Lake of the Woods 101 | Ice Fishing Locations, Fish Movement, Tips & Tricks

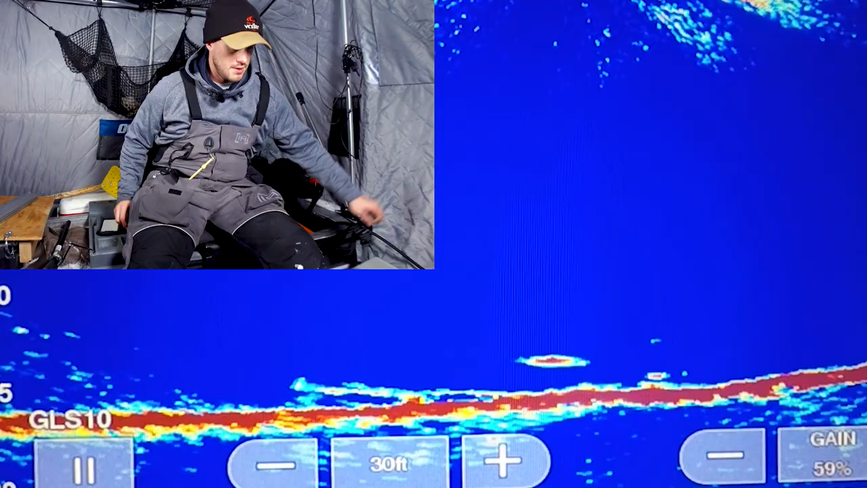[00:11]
Whoa, there he finally bit. Bit it. Yep. Yep. There he is. Like that. He up bit. Not bite.
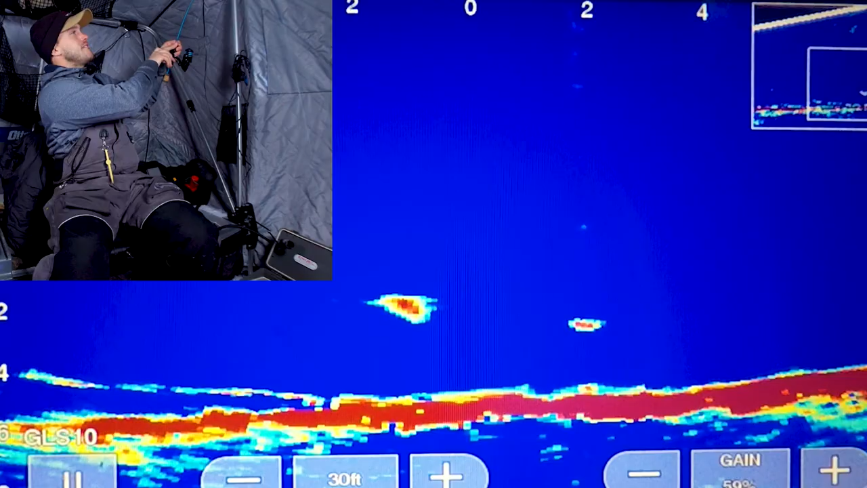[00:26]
There he is. Welcome back to the channel. If we haven't met yet, my name is TJ Erickson.
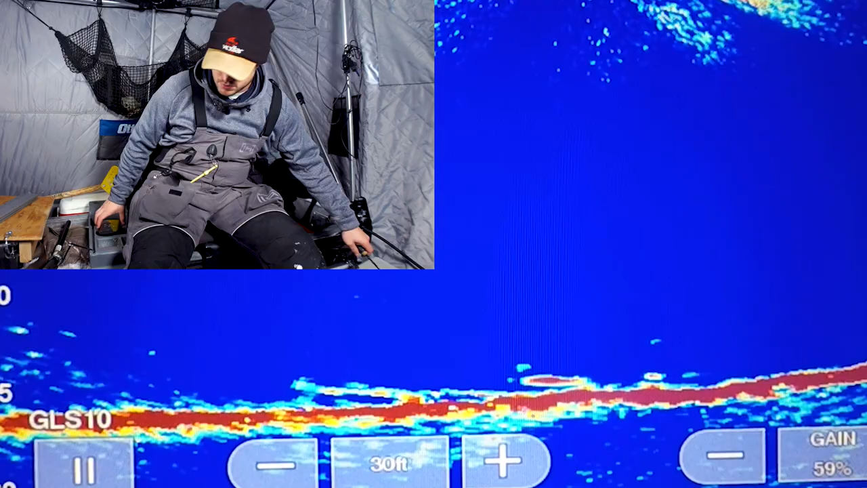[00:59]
Whoa, there he finally bit. Jeez, that guy was just hanging around. Just hanging around, and then finally came up and bit.
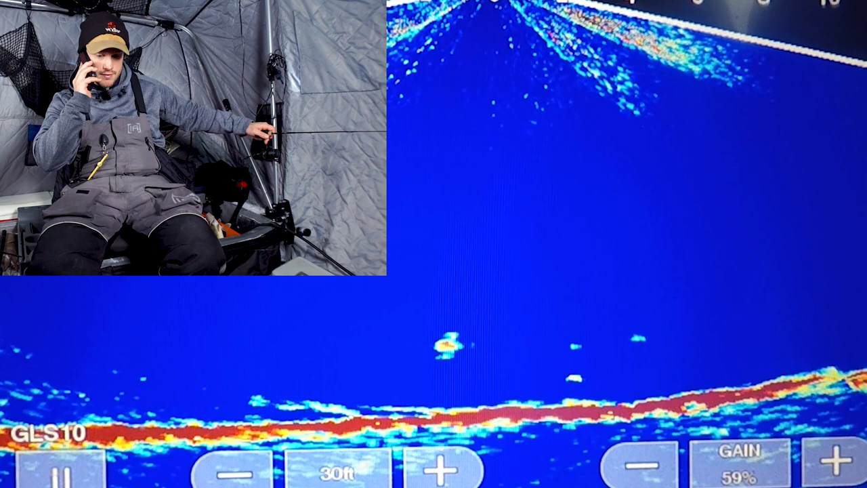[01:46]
The fish have been going pretty good. Actually, I'm catching one right now.
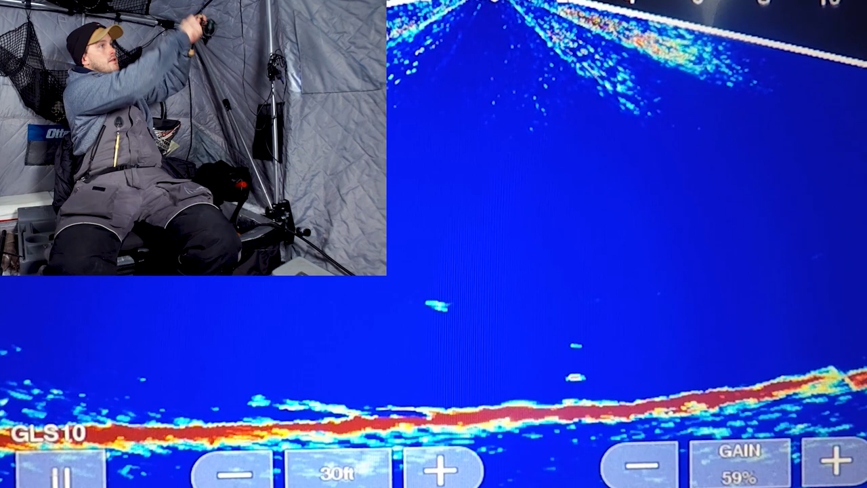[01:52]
Another good one.
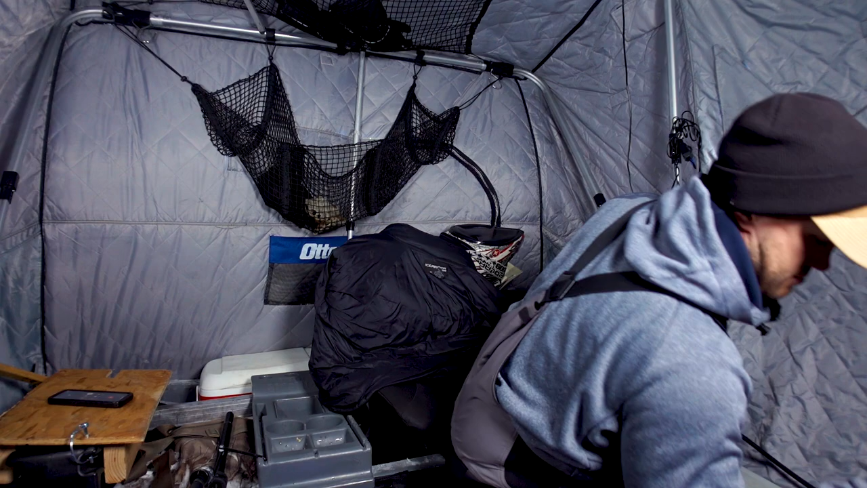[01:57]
Another nice fish, and we have enough for a fish fry, so this one is going back.
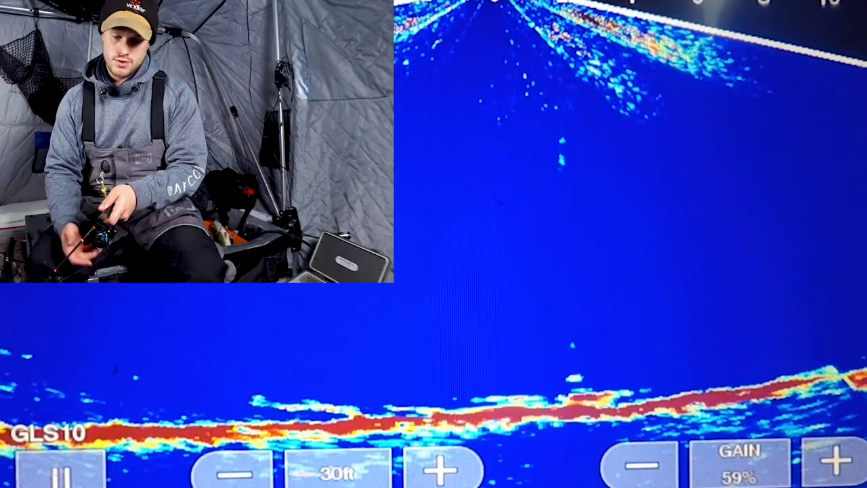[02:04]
Oh, yeah, he might come back. I hope he already bit. There he is.
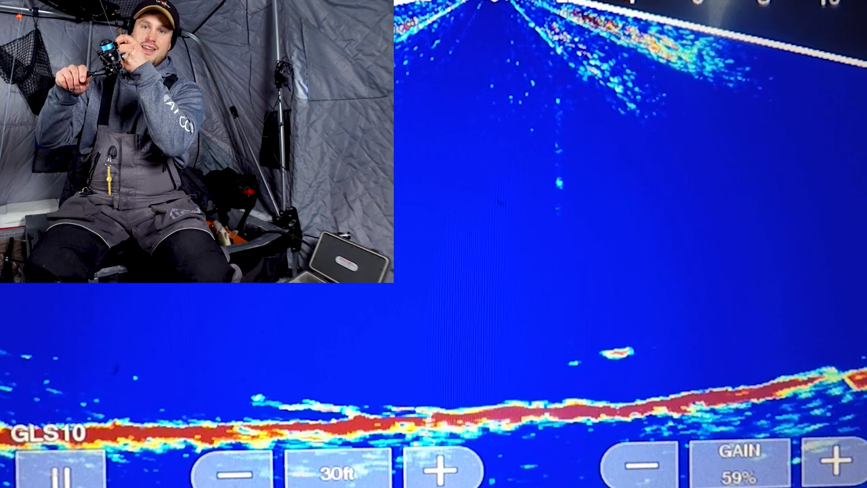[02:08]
That did not take long. You can see him still kind of hanging out down there. I must not have stung him too bad that first time. It has been just quality fish.
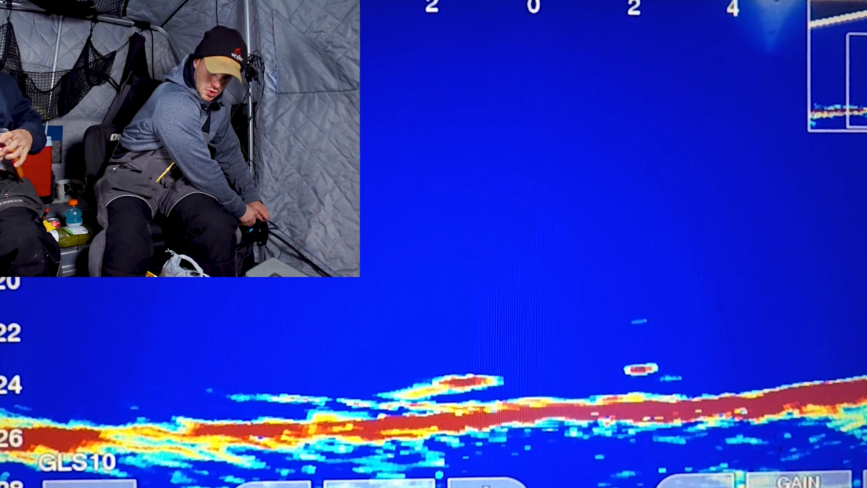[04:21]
Oh my goodness. Okay, it's not that big, but it's definitely bigger than some of these other ones. It bit it. There we go. That's a decent one. I hope it's not a pike.
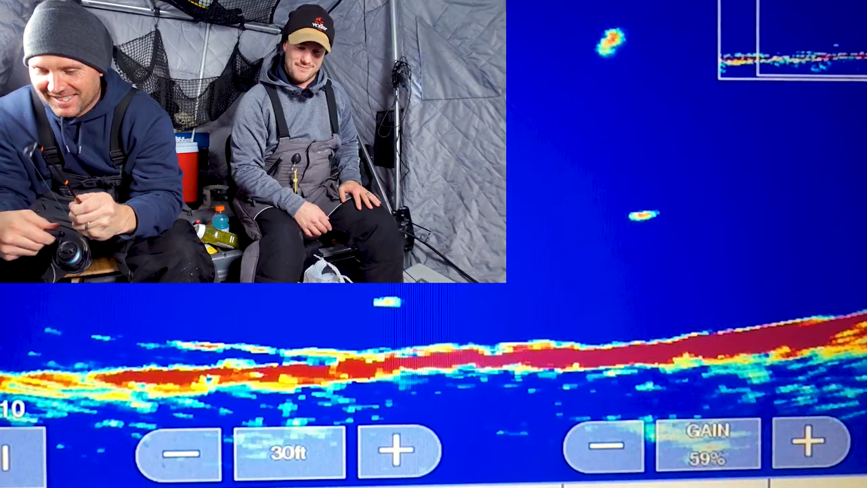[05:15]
Maybe 12 inches. There we go. Not bad to be cooking brats and catching fish. I know, I saw it happening, too.
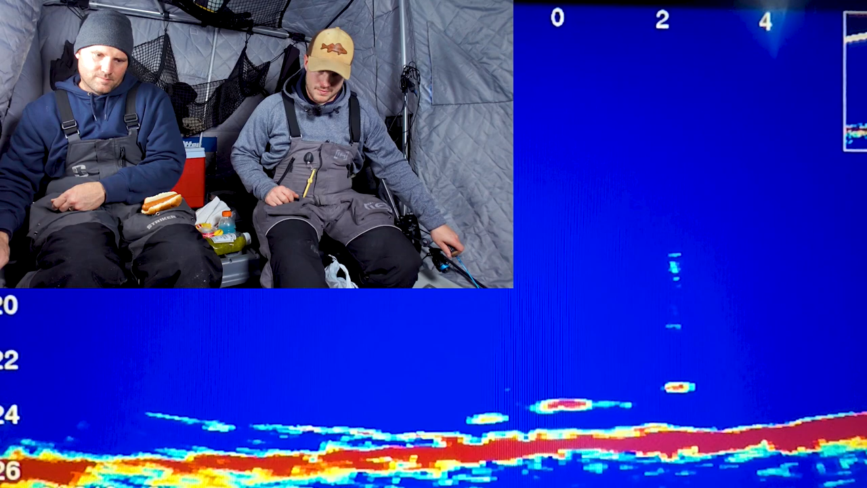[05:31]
Got there. Oh, yeah. Oh, yeah. Yep. That's so weird. It's reeling with the wrong hand. Yep. Well, at least you have an excuse if you miss a fish. Yeah, that thing totally bypassed me and went right to you. Oh, never mind. Another one. Double up, double up. Come on. Yep. Oh, no. And I missed it.
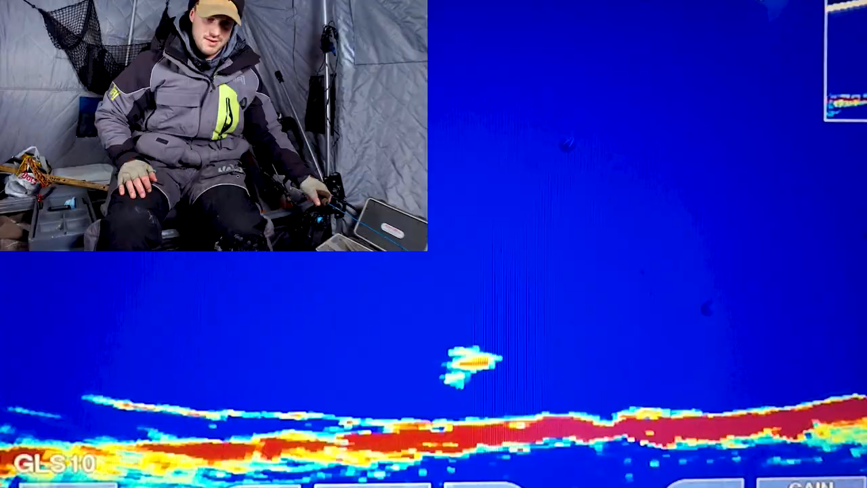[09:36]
He came up and charged it, and I felt him bite. It was like an upbite, like that.
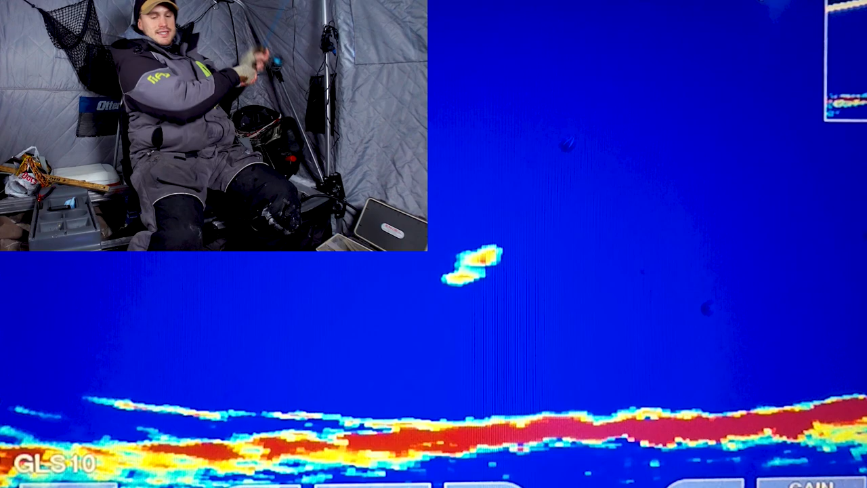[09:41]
There he stuck him. Decent fish again. Probably, yeah, maybe not as big as I was thinking. Either that or he's swimming up with it.